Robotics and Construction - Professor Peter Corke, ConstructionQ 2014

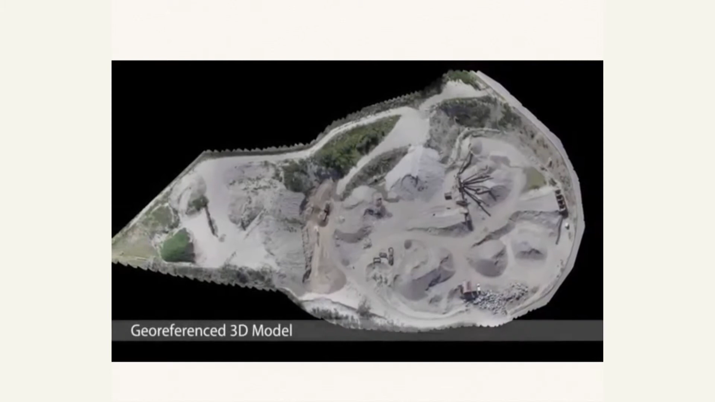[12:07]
So that's what it looks like in 3D. Uh, we can compute profile lines.
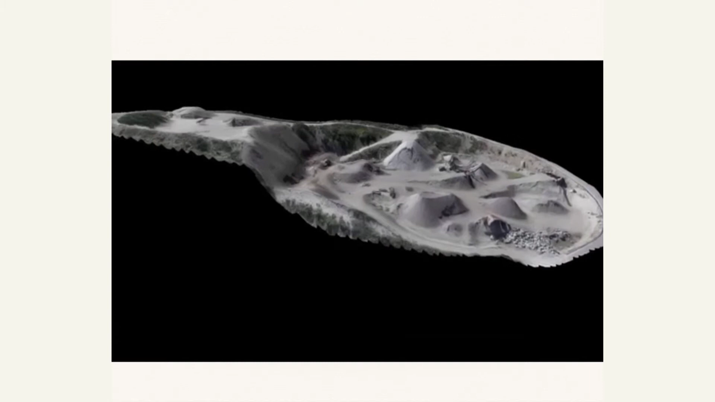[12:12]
Uh, we can compute contour maps and so on.
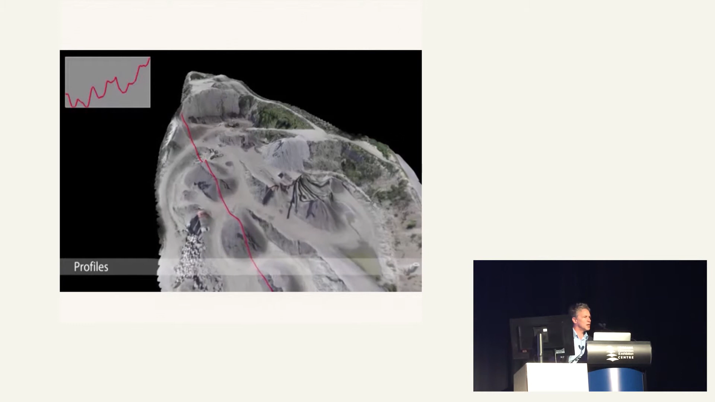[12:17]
So this is the sort of information gathering that, uh, flying robot technology can give to you.
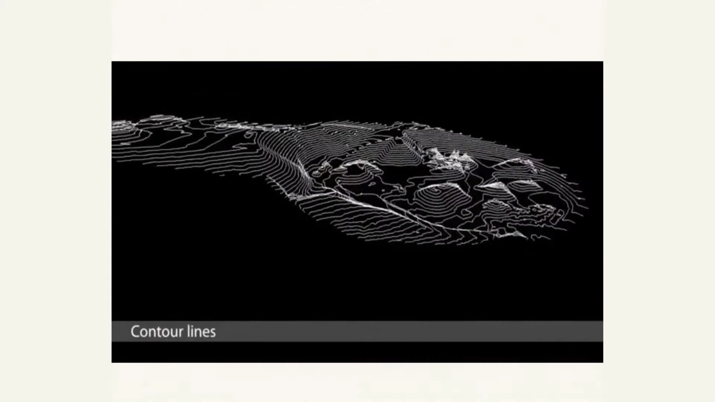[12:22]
And there's certainly some interest in using this, uh, for, for building, uh, for building applications.
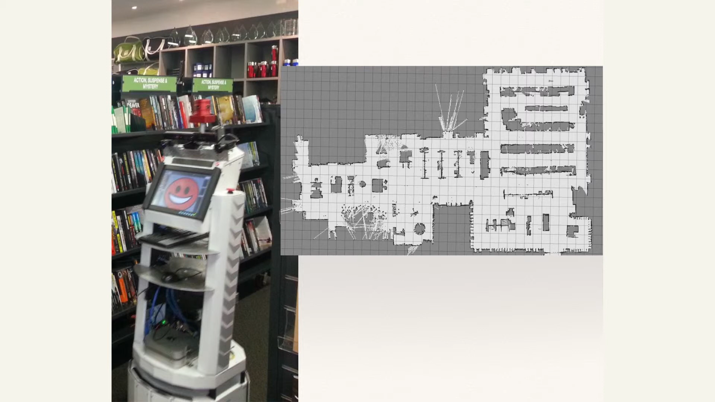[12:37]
We can see the walls. We can see all the shelves that are in there. And just by the robot wandering around, it can build up a map. So imagine you wander around a building site.